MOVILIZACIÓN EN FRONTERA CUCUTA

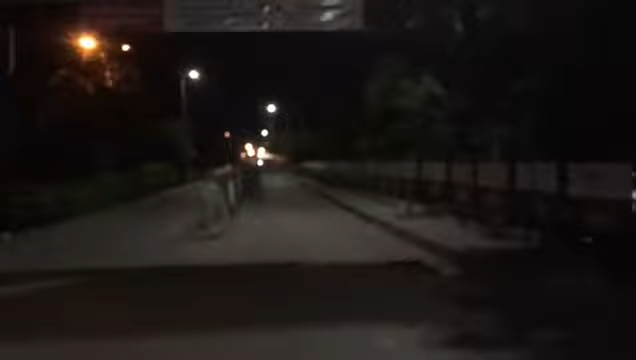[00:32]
A esta hora podemos observar cómo está el puente Simón Bolívar desde el lado colombiano. Está totalmente normal. Ya está cerrado a esta hora el paso internacional entre Venezuela y Colombia.